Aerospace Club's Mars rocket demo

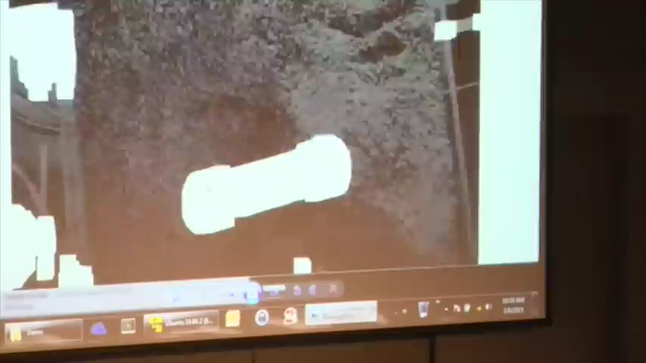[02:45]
and we receive knowledge on the center, the angle, the orientation, the length, and the width of the sample that can all be taken advantage of when going towards the sample to pick it up.